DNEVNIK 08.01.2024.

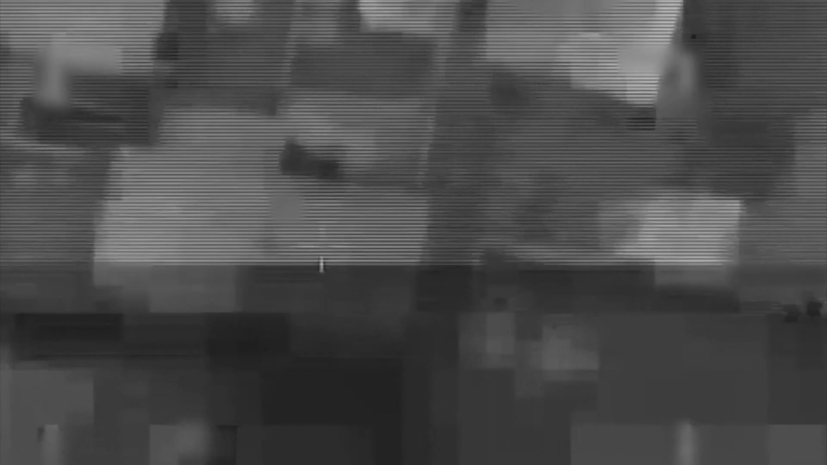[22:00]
noći pogodila 30 značajnih lokacija Hamasa.
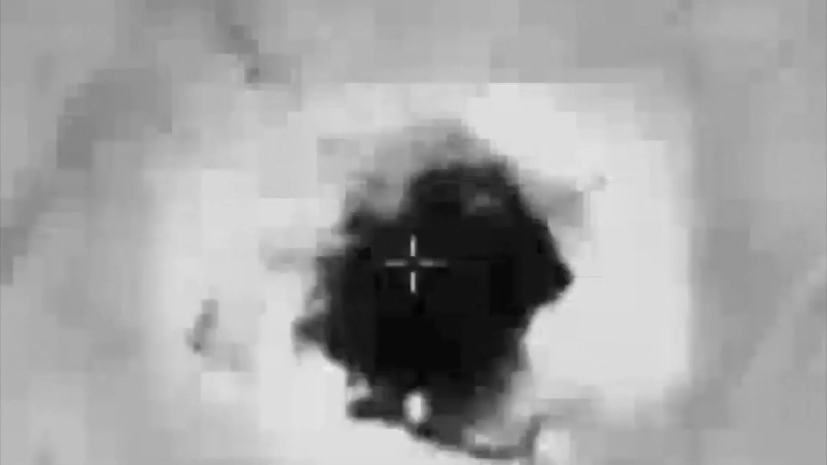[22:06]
bile podzemni prolazi, skladišta oružja i druga infrastruktura.